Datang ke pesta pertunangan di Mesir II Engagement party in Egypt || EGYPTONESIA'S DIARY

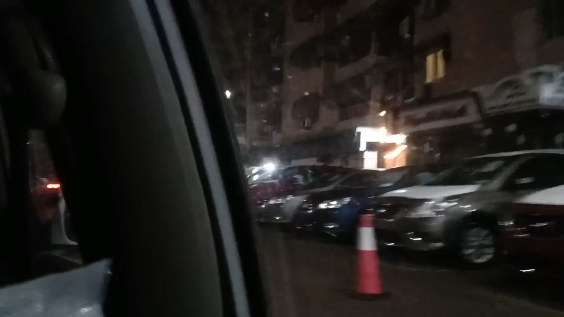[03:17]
Tapi kalau untuk di kotanya sendiri mostly kebanyakan seperti ini.